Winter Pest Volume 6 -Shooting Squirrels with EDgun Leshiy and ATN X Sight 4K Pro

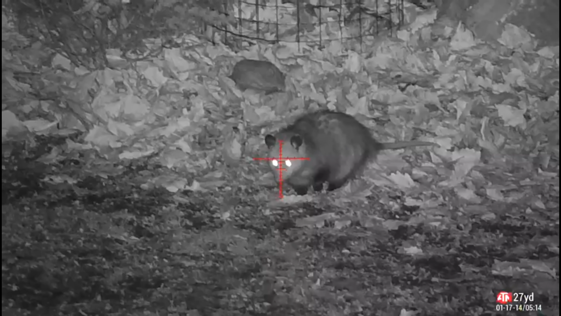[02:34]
So when I'm looking through the ATN X Sight 4K, her backyard and mine is lit up like a Christmas tree. Now, I still use that streamlight, and I'll talk more about that here in a second.
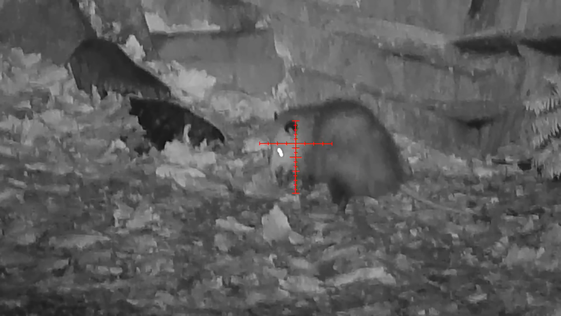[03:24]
I was using the Streamlight IR as it's more of a spotlight, and so while the other floodlights that I have kind of just flood the yard, the Streamlight is used directly on target, and it just ensures that you're going to be able to really see and put that shot placement exactly where it needs to be. I remember this guy pretty well. I was actually in the shower and got an alert on my camera saying that motion was detected at the table for one. I looked at my phone, grabbed the R5M, and threw a 34 grain JSP MK2 into its dome.
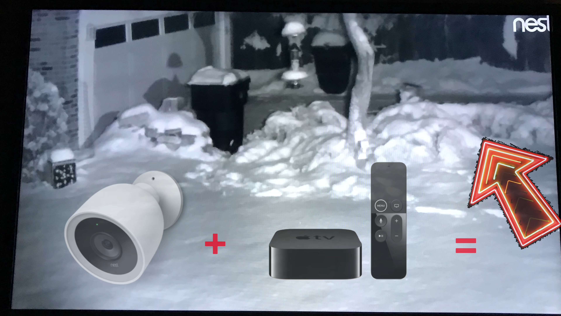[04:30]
So I keep the cameras alternating throughout the day on the Nest app that's on the Apple TV.
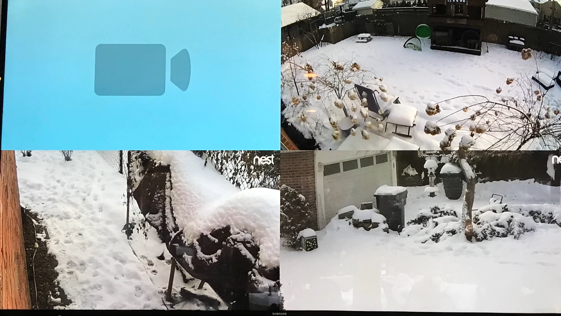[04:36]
And I could pick up a small rat with the resolution of the Nest 4K.
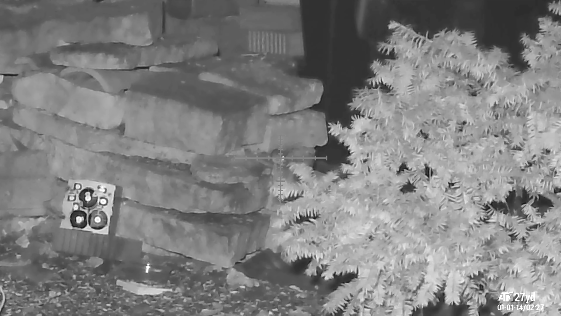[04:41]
The outdoor ones, the older versions, not as much, but I can pick up their bodies if they're moving around. But the new Nest 4Ks, you can literally see their eyes.
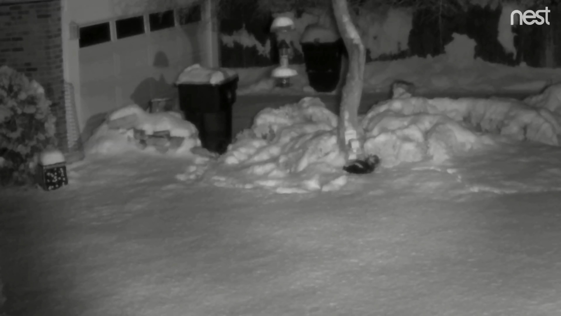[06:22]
The weather really took a turn for the worse and the critters just went into lockdown mode. I've been kind of lazy at night as a result of this, not checking too much for rats beyond the alerts from the cameras. I was shocked when I woke up and saw the alert I had missed at 2 a.m. Look what rolled through the yard. Piper was going nuts. So it looks like the backyard bullies might be planning a winter assault using a cave system in the bushes over there.
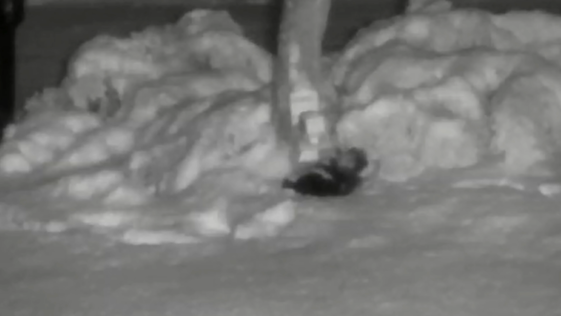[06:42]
Many have requested it, but the backyard bullies too looks to be in the works. Stay tuned.